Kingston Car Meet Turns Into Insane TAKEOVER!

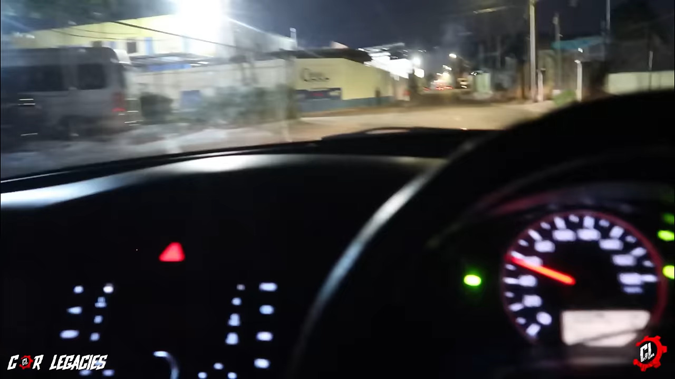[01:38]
Yo, Google Maps let me drive through some place that brother. I don't even know if I right place me ago.
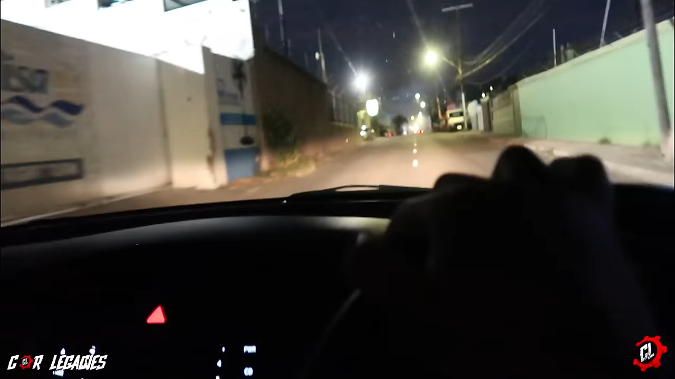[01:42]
Right now I'm afraid. As a town dark.
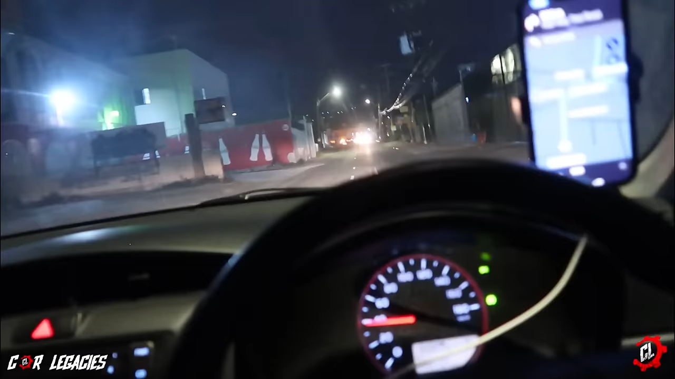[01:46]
Maybe if you take one right turn up here so. Alright.